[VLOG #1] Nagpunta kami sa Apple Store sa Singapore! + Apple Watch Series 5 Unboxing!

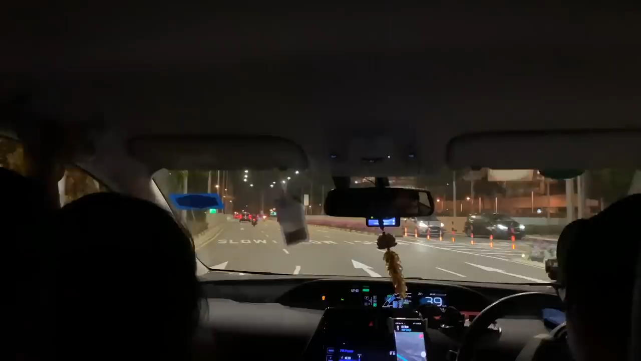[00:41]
At isa ba guys, nung bubabiyahin na kami papunta dun sa hotel napakaliwanag ng daan dun kagaya na makikita nyo. Wala kang magiging problema kung dito ka mag-drive.